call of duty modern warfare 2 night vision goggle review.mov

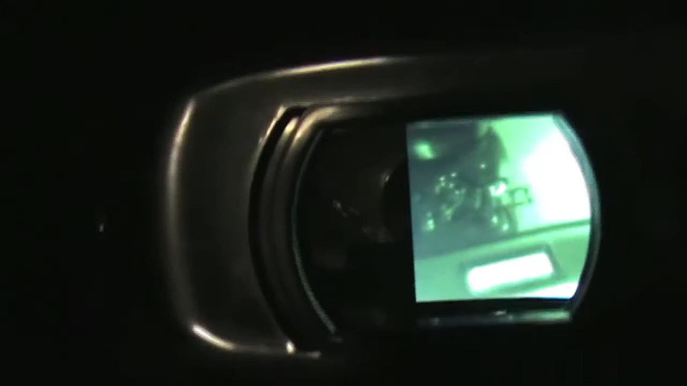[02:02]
right now you're seeing the black and white and here's the green so it's two settings depending on what you want to do